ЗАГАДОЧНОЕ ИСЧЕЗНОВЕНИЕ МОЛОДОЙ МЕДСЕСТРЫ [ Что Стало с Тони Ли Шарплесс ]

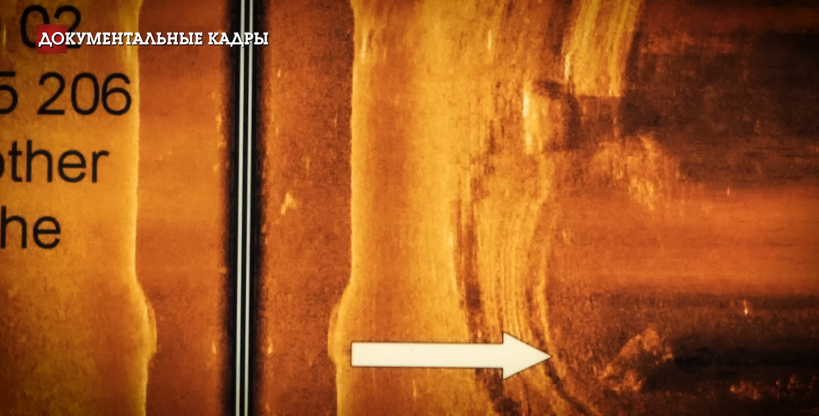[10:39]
Но спустя какое-то время эхолокатор показал результаты, а именно то, что выглядело как машина, лежащая на дне реки.
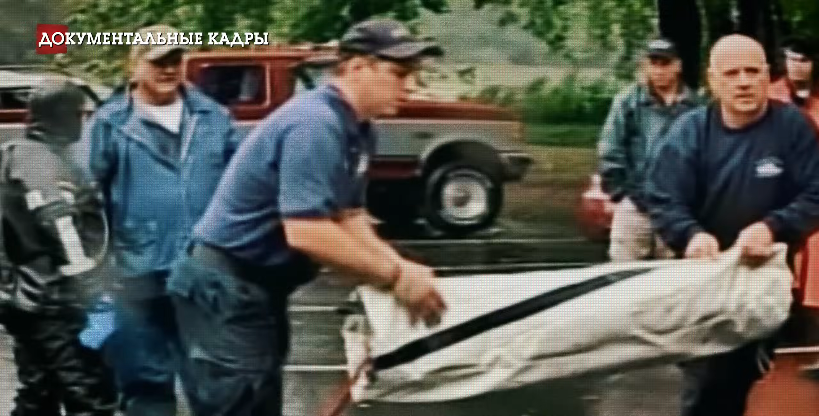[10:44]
После этого власти согласились погрузиться на дно и точно узнать, была ли это машина пропавшей Тони Ли Шарплес.
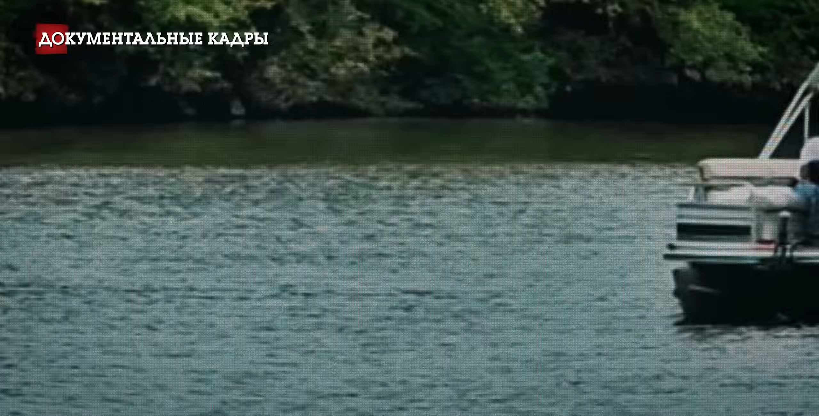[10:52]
Но прежде чем дайверы принялись за работу, обнаружилось,
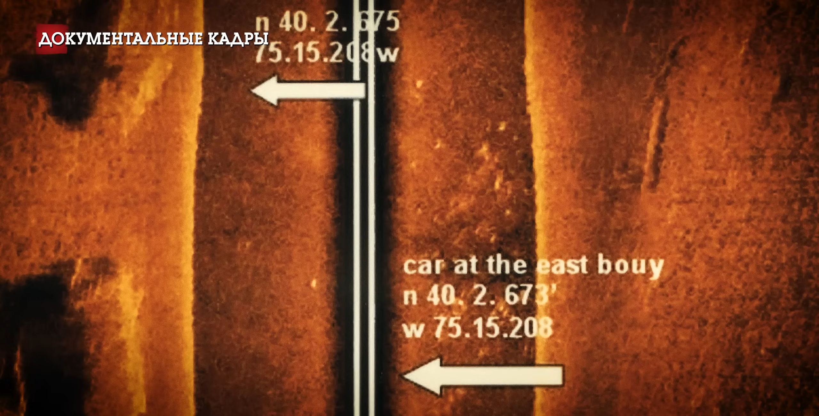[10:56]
что в том районе было гораздо больше затонувших автомобилей, чем ожидалось.
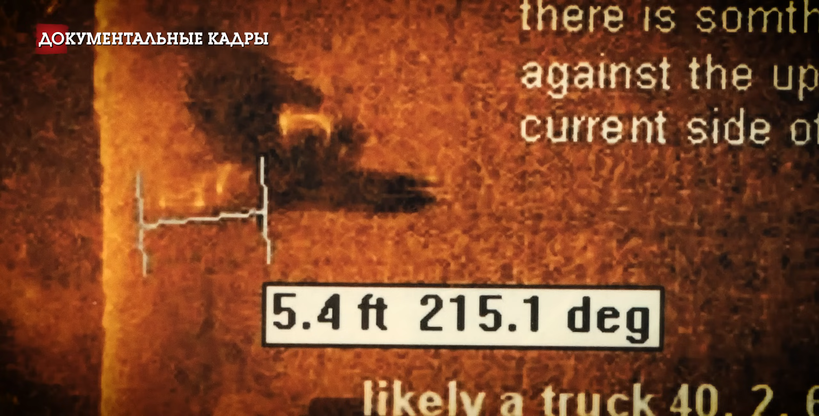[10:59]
Примерно 11 штук. Удаленность спуска к воде из 7 метров глубины сделала это место крайне популярным для избавления угнанных и прочих нежеланных видов транспорта.